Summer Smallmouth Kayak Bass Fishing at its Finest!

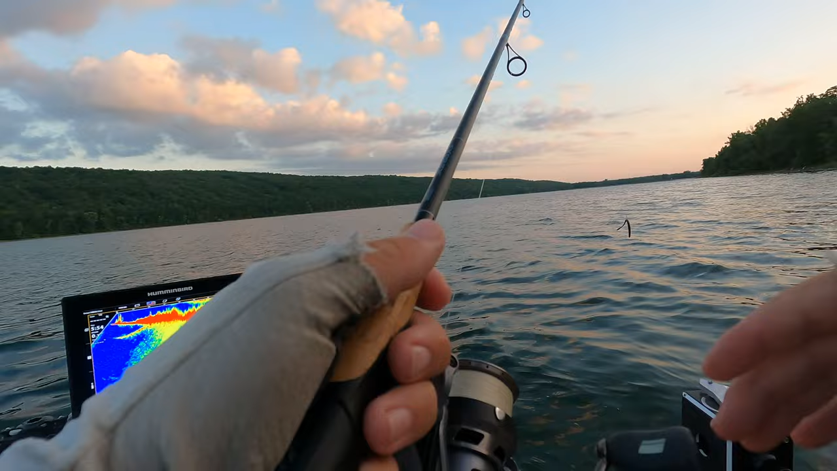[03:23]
And they've been cruising this outside grass line. They're out in like 21, 22 feet of water. Right on the very edge of that deep grass line. A few of them will go down on it. And they won't eat it. That one immediately had it.
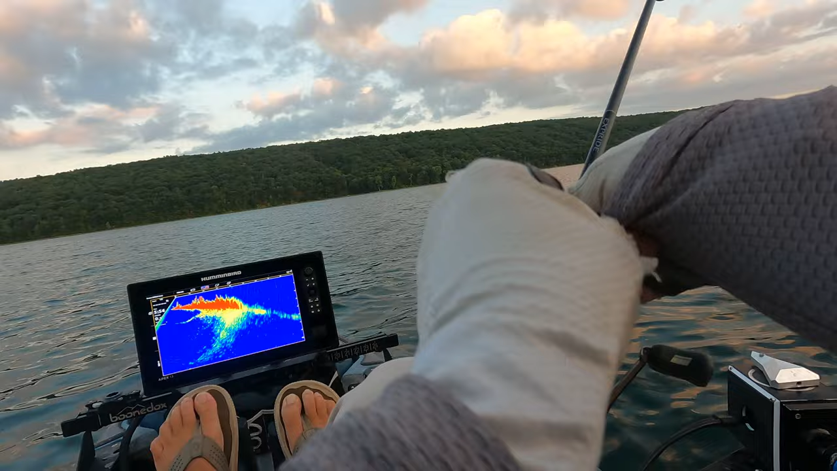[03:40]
I watched it follow it down. And they're like... It's crazy. They're like a mid-column. They're not actually on bottom. There's good fish in here. It's not often you run into largemouth that big out here.
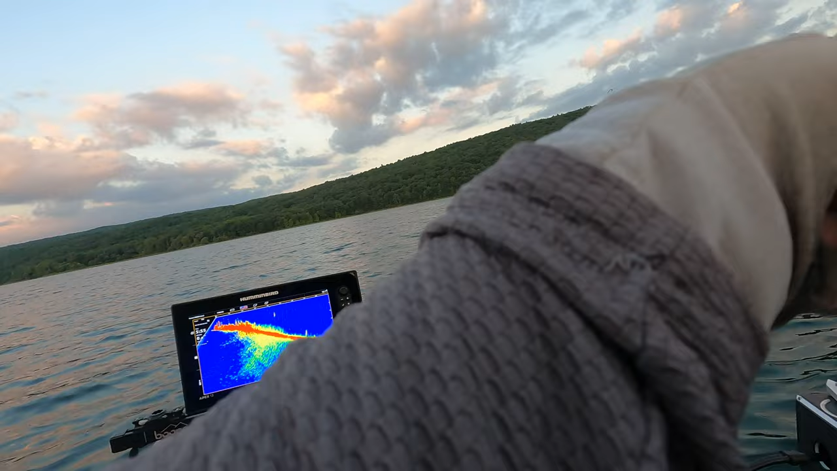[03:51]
See, like that. Followed it all the way down. Didn't eat it. Might still be on it. Oh, that's not... Yeah, you still suck to the bottom right now. It's crazy. Like, if you can look past the side of the complaining and negativity around it, you really do learn a lot if you pay attention and use it correctly. You can learn a lot from this technology.
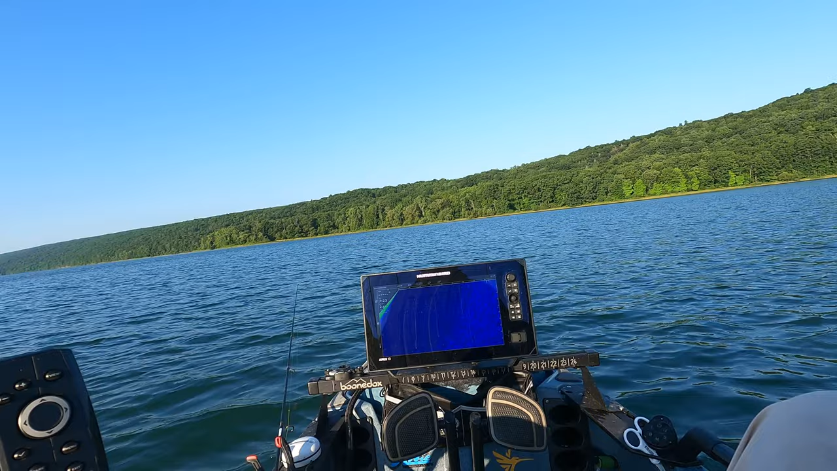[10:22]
bait balls, things like that. Trying to get a beat on where they're going to be out here. Right now they're on deep grass lines and right off that first lip, which definitely makes sense and we can run that. Um, just kind of going out and seeing if they're going to be out here in the middle of nowhere. There's a couple of fish here and there. Uh, some of them are interested in the bait, but I honestly, I think they might be Lakers. There's a couple of smallmouth, I think, here and there, but they're not condensed. Like, oh, there's something right there. Here we go. That's what we're looking for.